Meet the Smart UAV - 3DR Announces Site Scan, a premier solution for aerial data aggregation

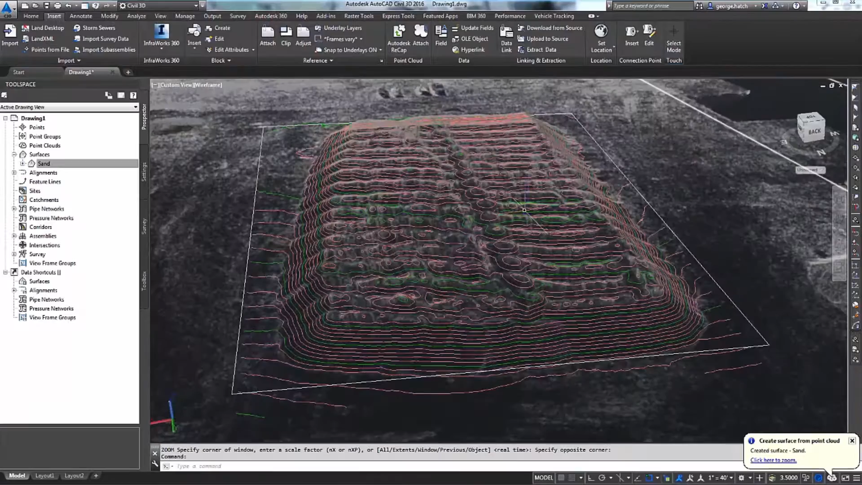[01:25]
create contour maps, create elevation data, and track the movement of materials either across the site or off the site.
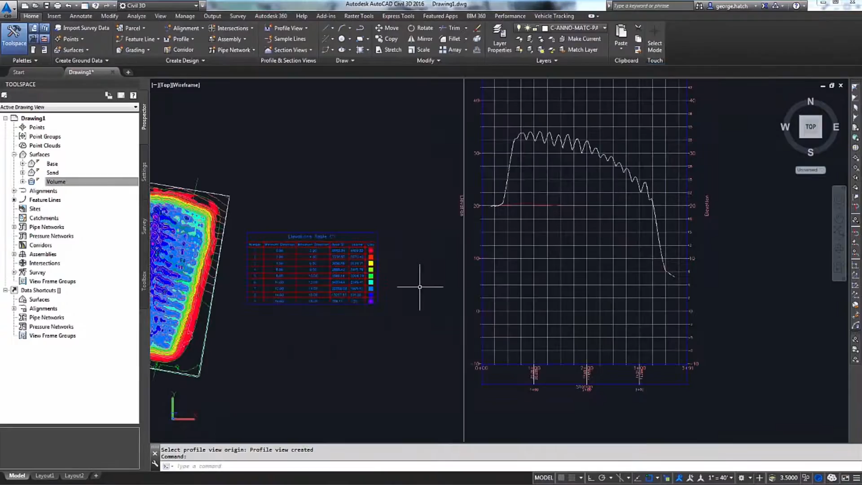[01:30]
Today, customers that have sites similar to this need to calculate the volume of materials on a routine basis.
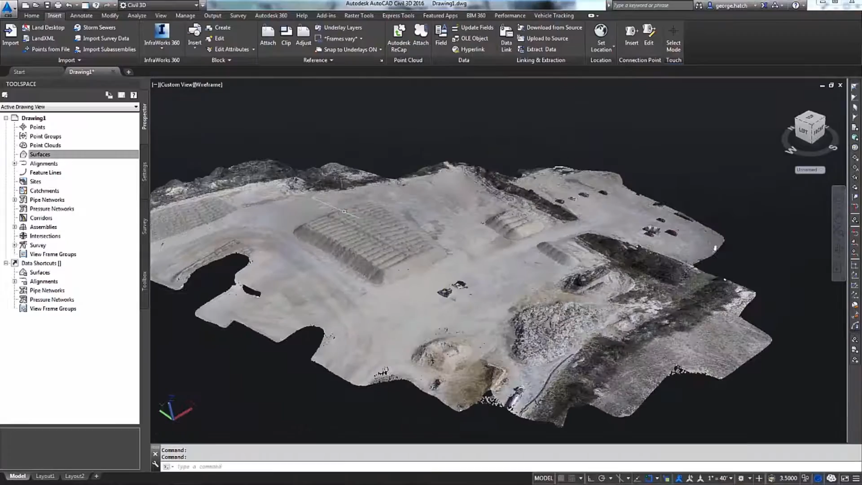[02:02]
This is only to have those crews return to the office and process their data.
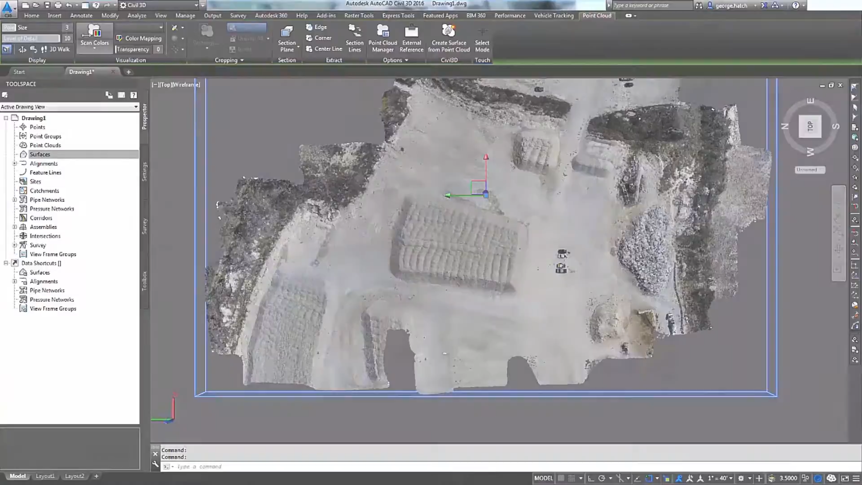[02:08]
With the Solo and SightScan application, 3DR has taken that process and condensed it into minutes.
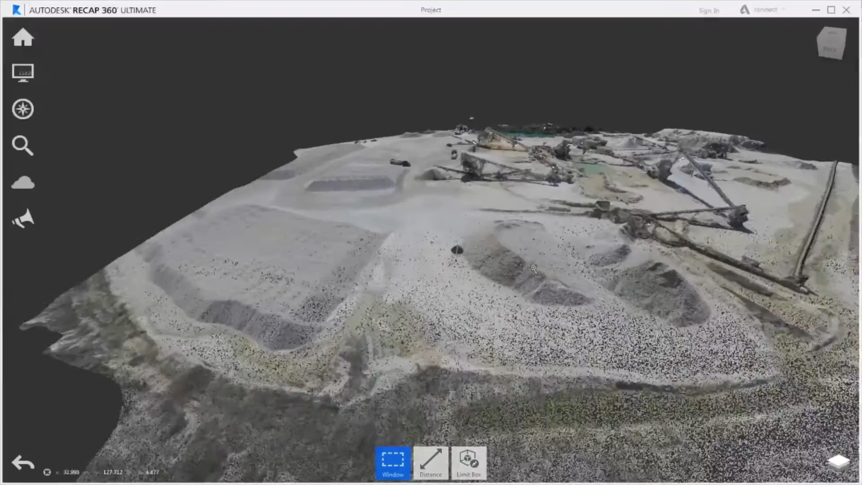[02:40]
The best thing about the app and its photo process is that it's
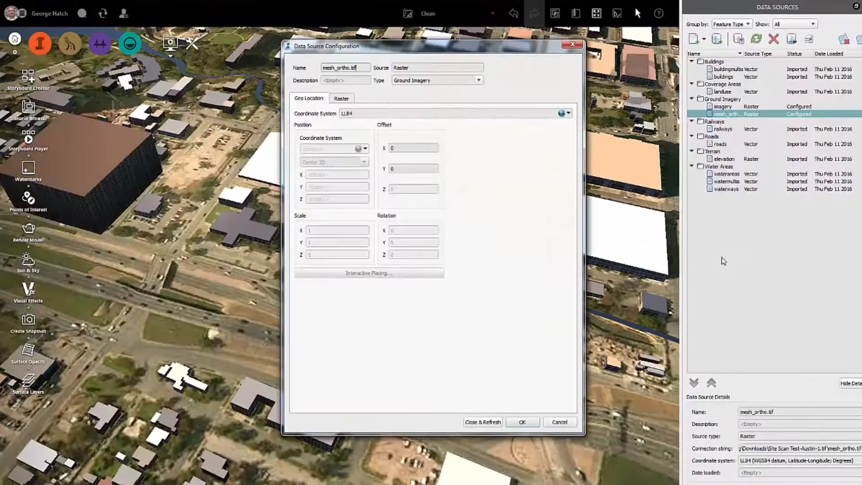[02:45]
geotagging this data so that it is automatically scaled and referenced to its location on the earth.
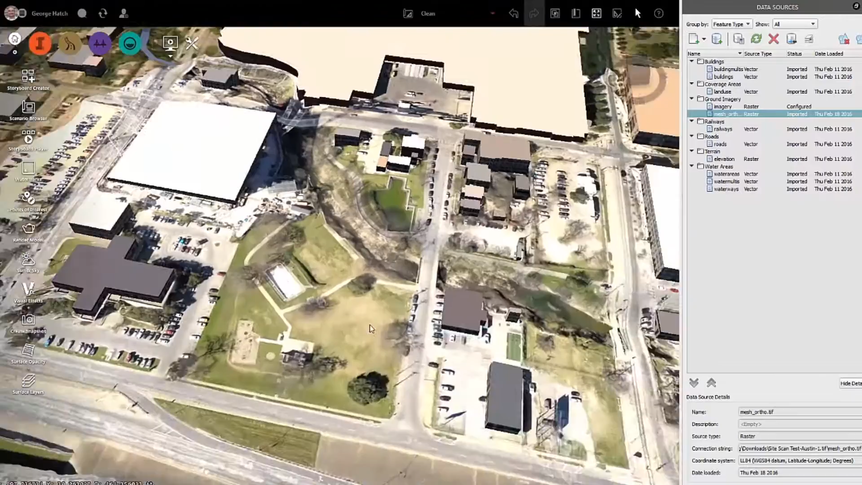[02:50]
You can now use that geo-reference data in any Autodesk application, including Civil 3D, InfraWorks, and Revit.
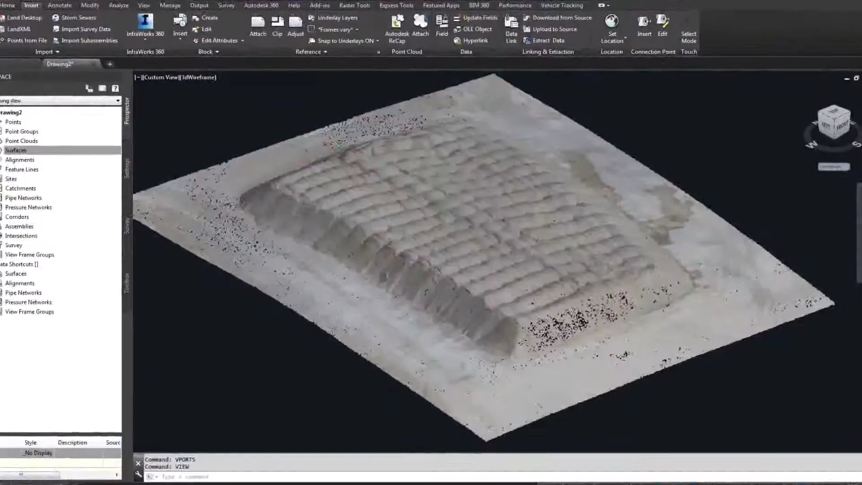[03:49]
The Solo, combined with the SightScan application, is going to streamline that process,